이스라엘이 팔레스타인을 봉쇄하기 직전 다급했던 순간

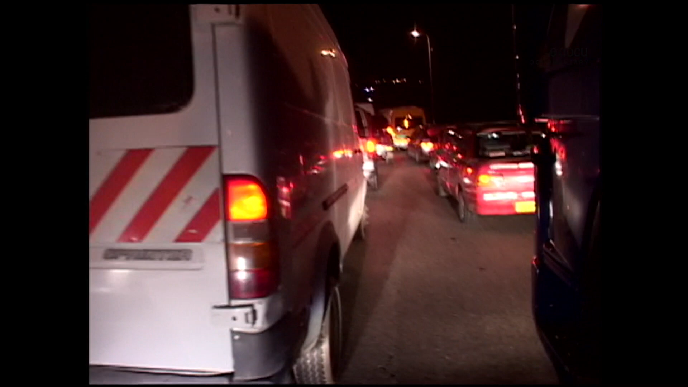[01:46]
언제 열릴지 모르는 막막한 벽 앞에서 기나긴 차량 행렬만 꼬리를 문다